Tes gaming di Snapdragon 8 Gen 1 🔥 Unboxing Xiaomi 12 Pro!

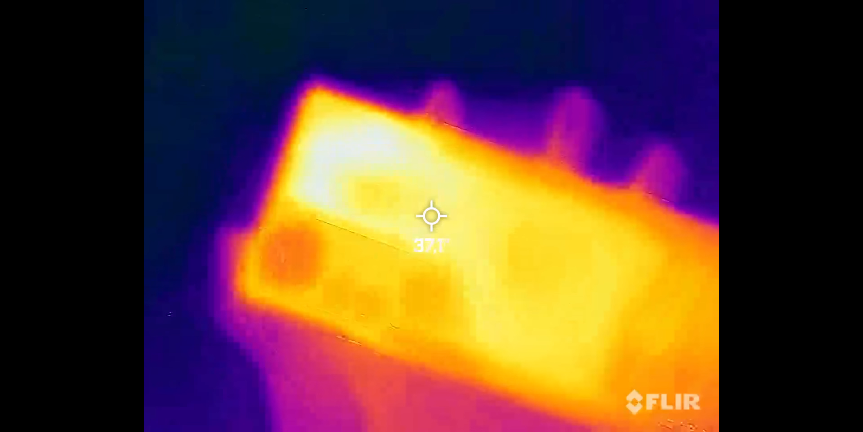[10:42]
Ini kalau coba kita rekam, kalau kita rekam, dia titik paling panasnya cuma 38, kalau kemarin si Mi 11 kan pas panas banget itu bisa sampai 50,
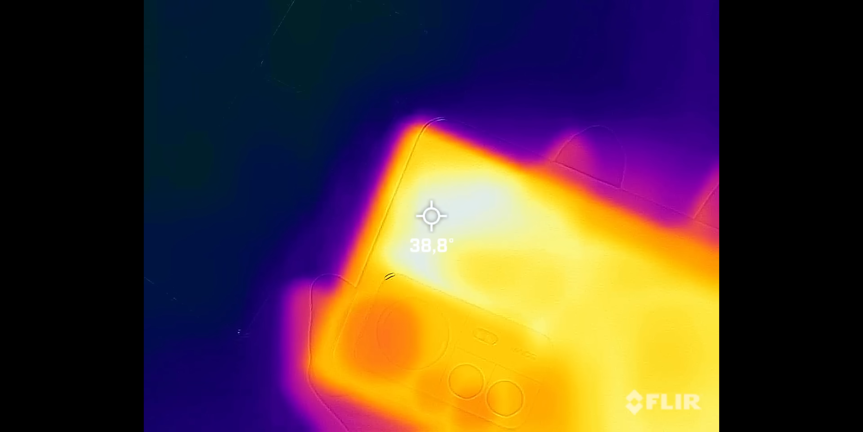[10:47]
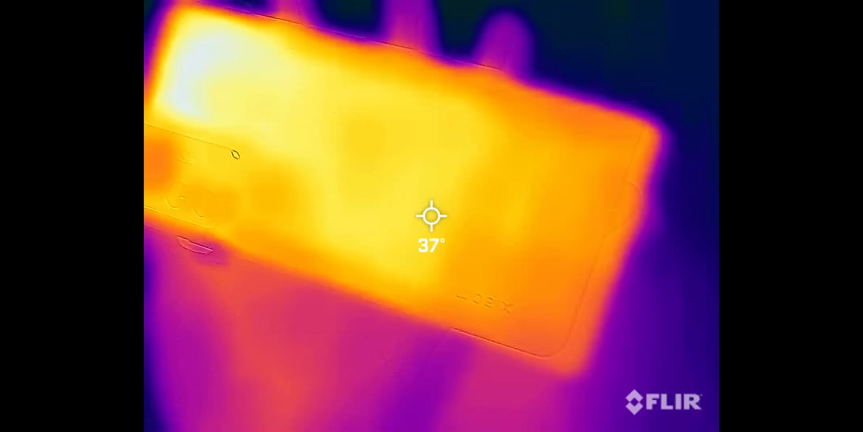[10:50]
sampai pegangnya aja kayak lagi disiksa gitu, karena sakit banget.
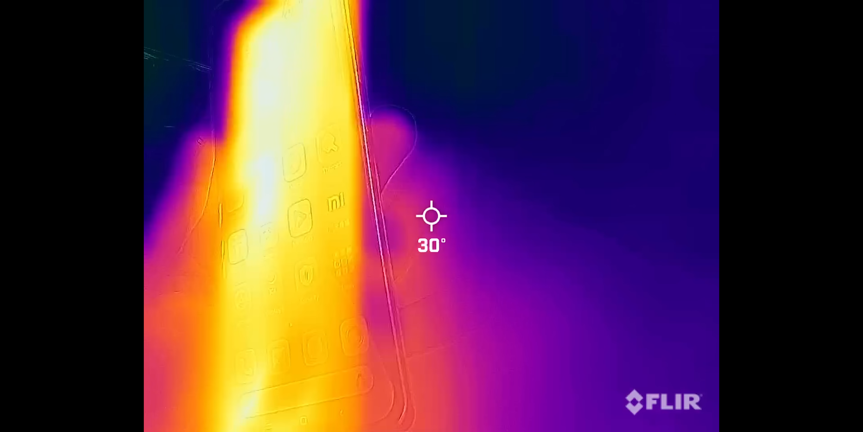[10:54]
Tapi ini pegangnya anget-anget aja, biasa.
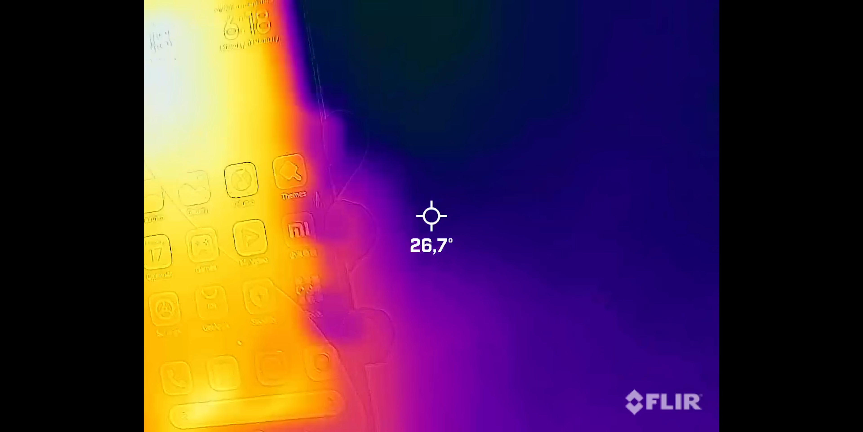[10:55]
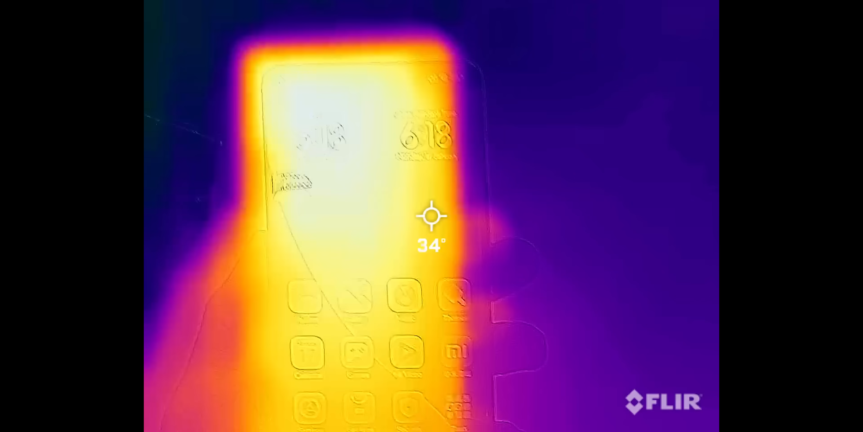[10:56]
Kayak HP anget pada umumnya, kayak HP lain.
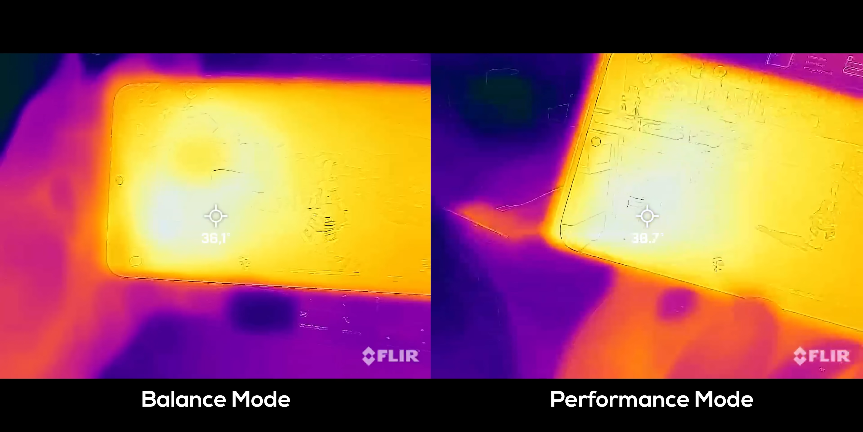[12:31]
Buat suhunya sendiri antara balance mode sama performance mode, ini nggak jauh beda, performance mode paling tambah 1-2 derajat doang.
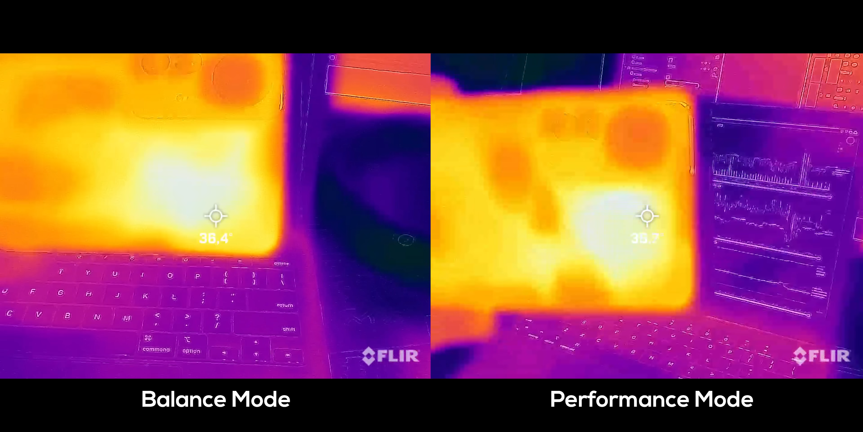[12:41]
Jadi kalau mau dibilang performance mode lebih jauh, lebih panas, dan lebih kenceng, nggak juga sih di sini.